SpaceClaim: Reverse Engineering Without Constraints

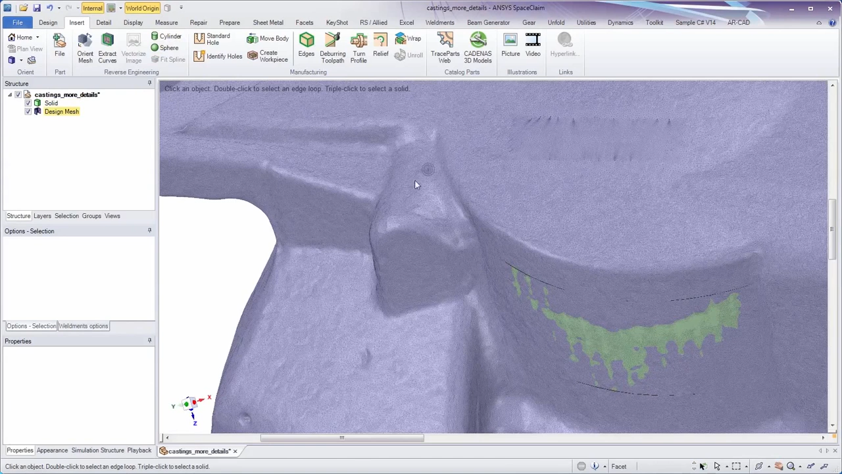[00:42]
There's no need to fully select the entire feature. SpaceClaim infers the shape and creates cylinders as required.